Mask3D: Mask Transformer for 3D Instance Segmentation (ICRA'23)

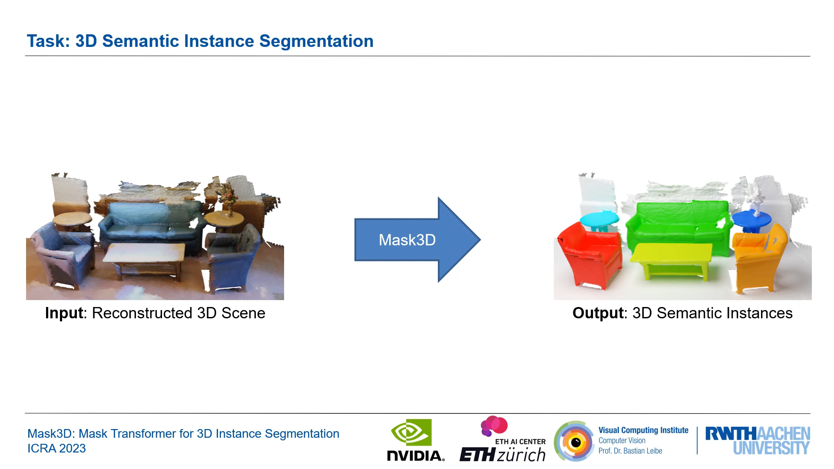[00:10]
Given a 3D scene, our approach called Mask3D predicts accurate 3D semantic instances. Our method differs significantly from conventional methods for 3D instance segmentation, which mostly rely on a voting and grouping paradigm. In this example, we show a U-shaped table.
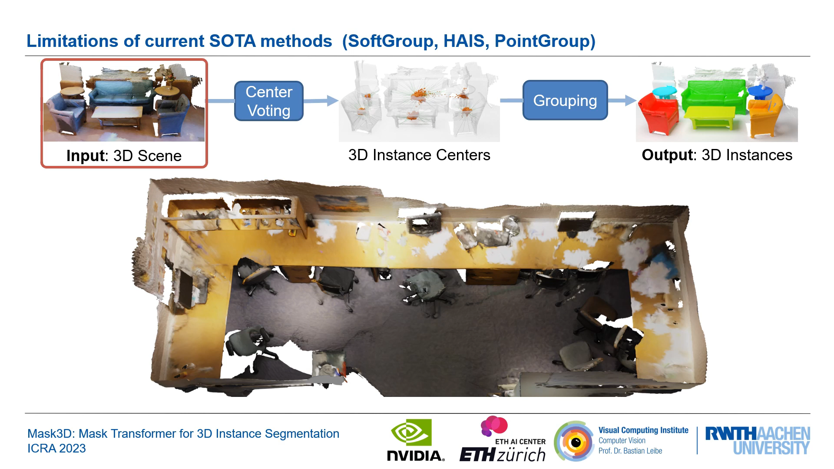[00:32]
Here, each point votes for its instant center, depicted as a red big point in the middle. We observe that center voting can fail for large and irregular shapes. As the center votes are widely spread in the scene, the grouping stage,
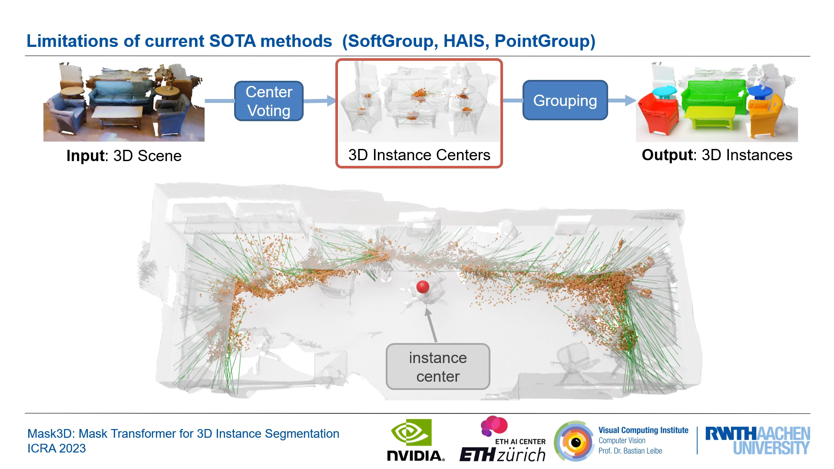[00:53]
implemented as hand-tuned distance-based clustering,
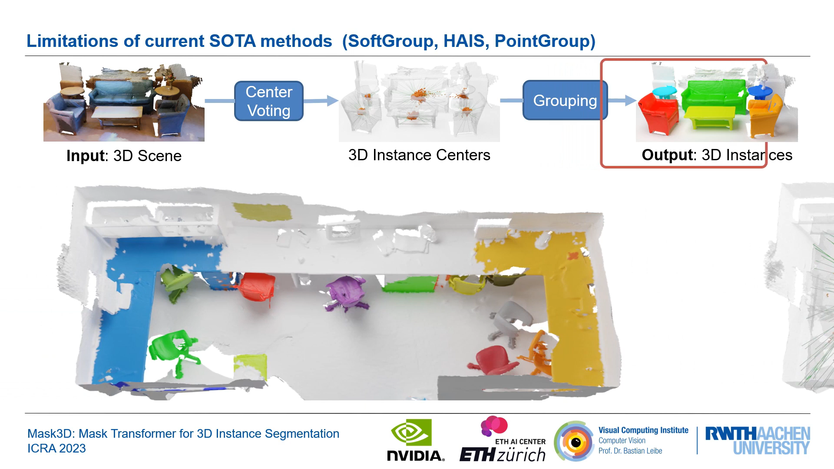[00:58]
consequently fails and outputs multiple table instances.
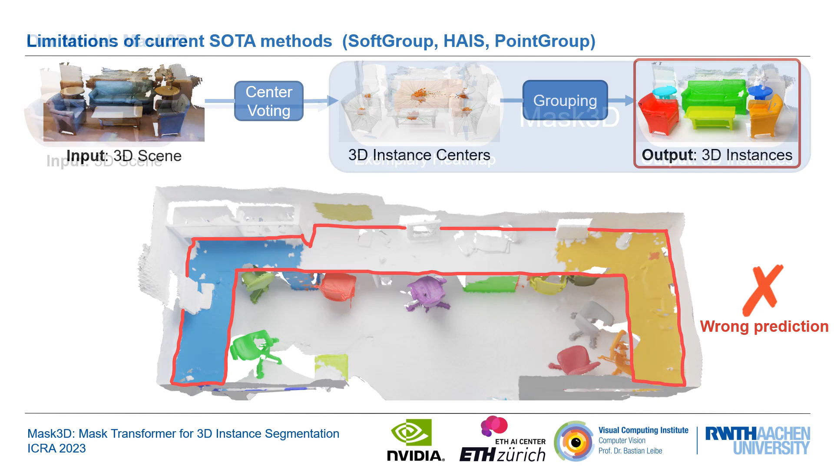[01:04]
Instead, our method Mask3D does not rely on any kind of voting and grouping. All instances in the scene are simultaneously represented as semantic heatmaps.
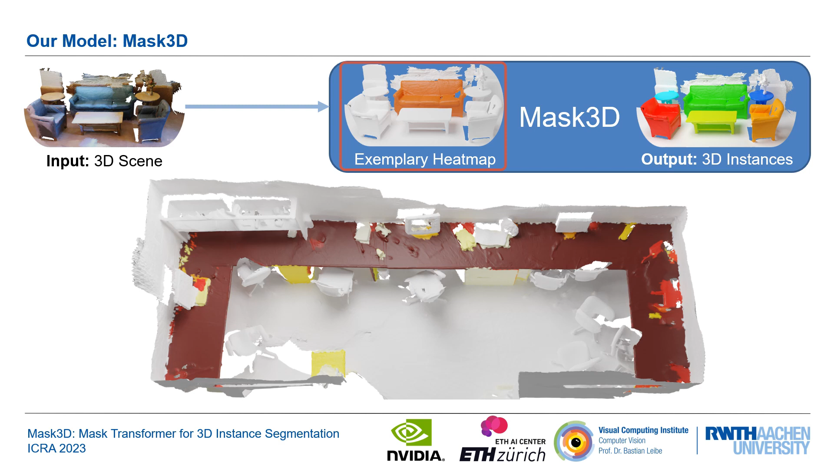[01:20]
We see that the table heatmap has high confidence over the full extent of the instance, which results in a correct prediction.
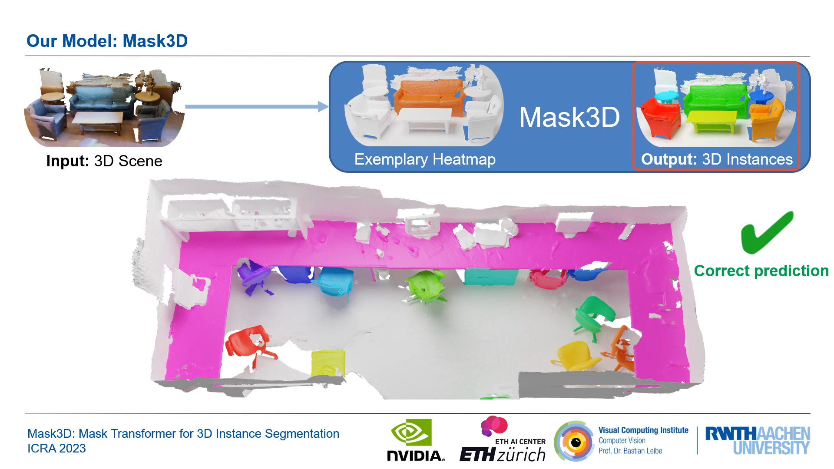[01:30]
In contrast to modern approaches, which predominantly rely on geometric clustering techniques, Mask3D does not rely on any highly 3D-specific components, such as center voting and manually tuned distance-based clustering. Building on the successes of recent transformer-based methods for object detection and image segmentation, we propose the first transformer-based approach for 3D instance segmentation.
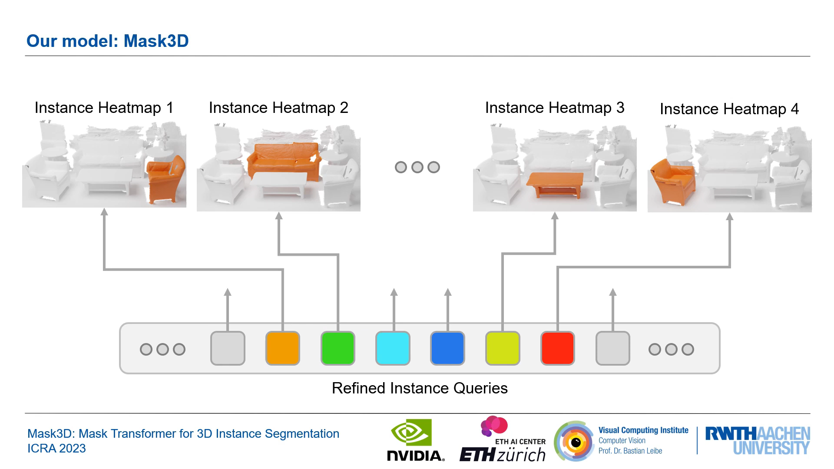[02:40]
After normalization and thresholding, these heatmaps with the associated semantic class yield the final semantic instance mask for the 3D scene.
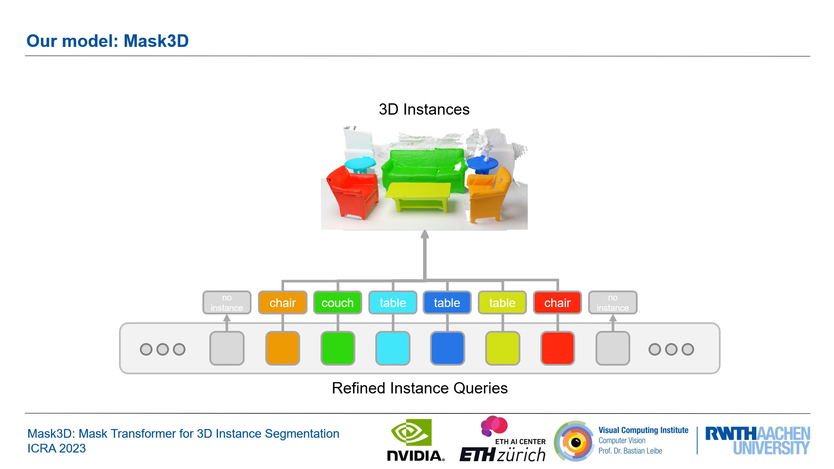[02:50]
We now discuss the overall architecture of Mask3D.
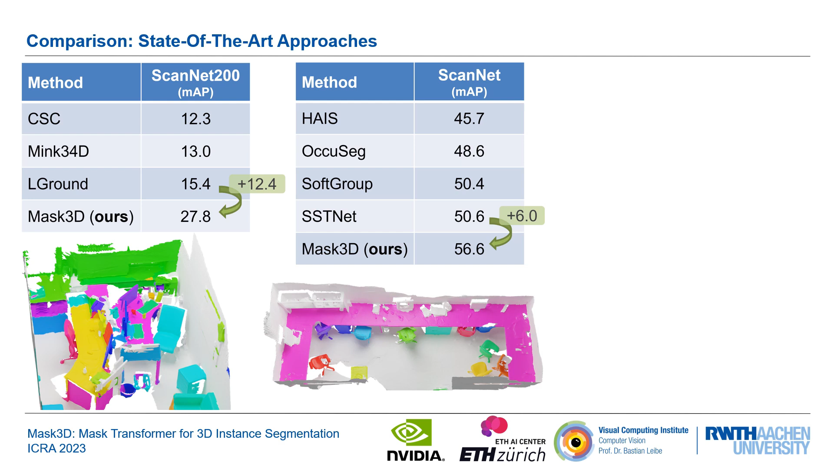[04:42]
it outperforms highly specialized methods by 12.4 MAP without any modifications. On STPLS 3D, a synthetic outdoor dataset,